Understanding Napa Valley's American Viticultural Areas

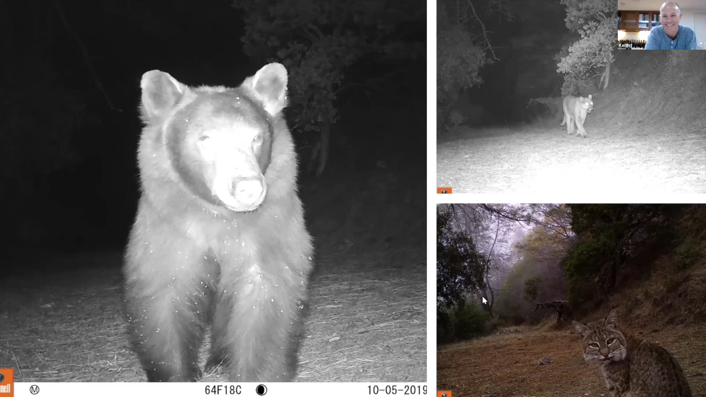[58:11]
Our candlestick Ridge vineyard is just, it takes a dirt road to get down there. And once you're there, you're, you're pretty much on your own, except for these guys. Um, but yeah, that's Gretchen the bear on the left. Um, she comes to pay a visit every once in a while. And then the little bobcat is cute. I see those all the time, but I do not want to see that other cat on the top right. I have not, I have not met that one and I don't want to.